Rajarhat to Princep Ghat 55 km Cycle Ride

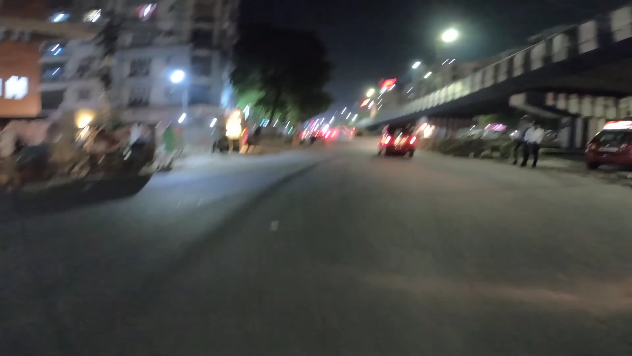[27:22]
অসম্ভব বাজে রাস্তা। যাই হোক, এদিকে গিয়ে আমি এখন দেখি চিনার পার্ক হয়ে যাবো না
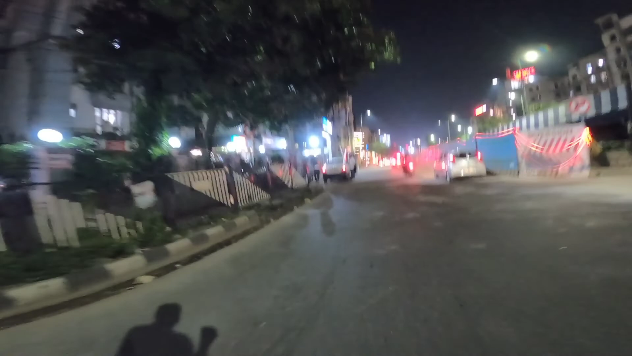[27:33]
আকাঙ্ক্ষার ওই দিকটা হয়ে যাবো।
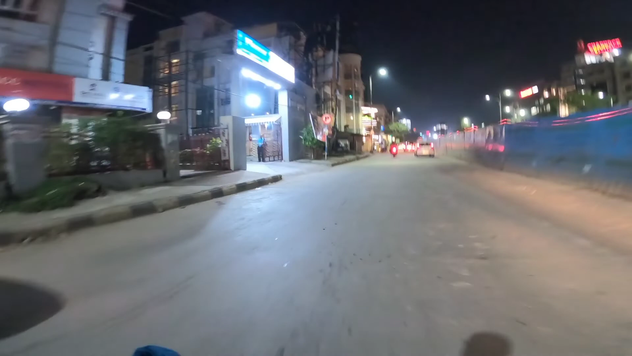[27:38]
রাস্তার কোনো মসৃণতা নেই, যেখানে পেরেছে সেখানে গর্ত।
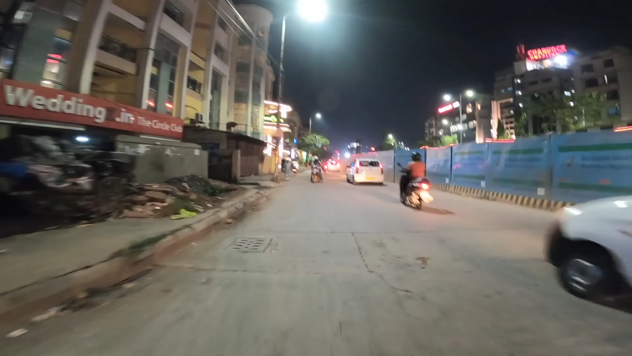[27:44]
মাঝে মধ্যে মনে হচ্ছে যেন আমি আরাবল্লী পর্বতে আছি।
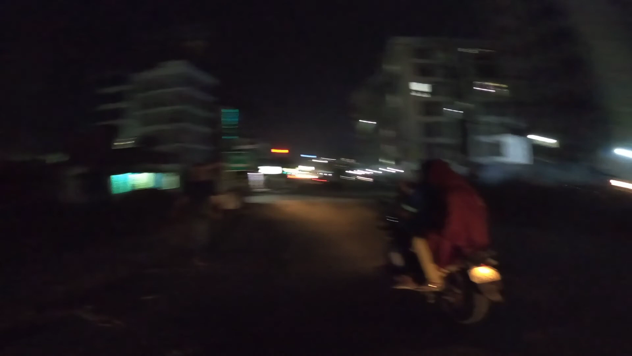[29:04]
সব থেকে বড়ো কথা, দেখতে পাচ্ছেন লাইট নেই কোথাও, কোনো রাস্তার কোনো আলো নেই।